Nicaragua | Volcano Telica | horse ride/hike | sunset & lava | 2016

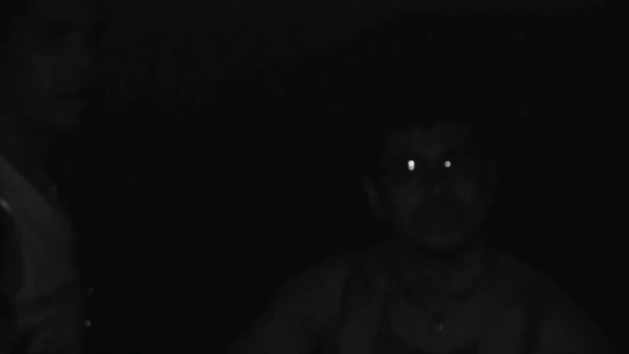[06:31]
Wave, Justin, where are you? Because it's that night vision.
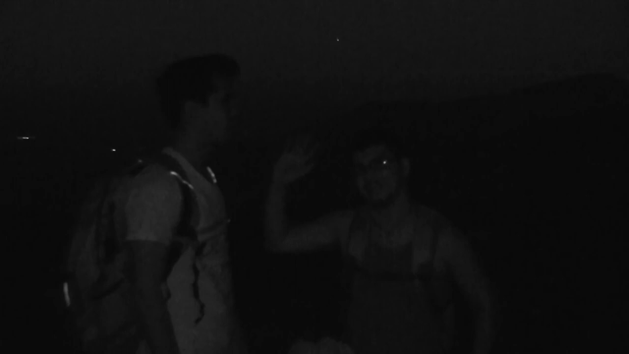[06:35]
I'm trying to just to show that we are here still.
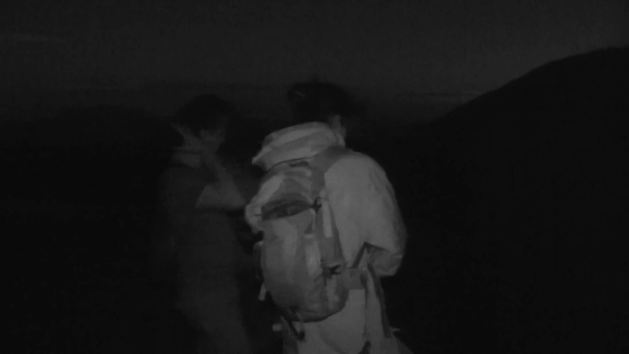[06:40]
This is live vision of our lava right beneath us. I mean, I'm using the Nostrum vision to be that one. Normal lava that you can go to.